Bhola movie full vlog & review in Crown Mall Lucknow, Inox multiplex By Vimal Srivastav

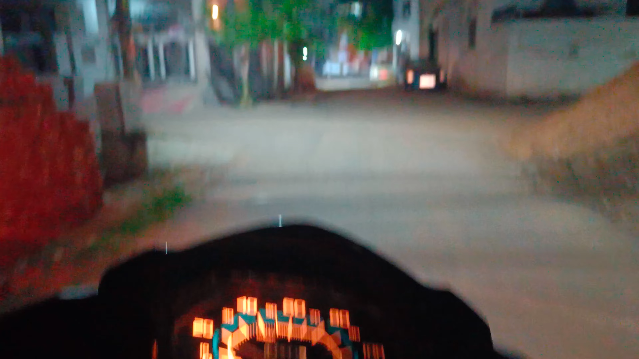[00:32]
मैं ही ड्राइव कर रहा हूँ, मैं ही वीडियो बना रहा हूँ। और रात के सन्नाटे में सब कोई सोया हुआ है, हम लोग जा रहे हैं मूवी देखने के लिए थिएटर में।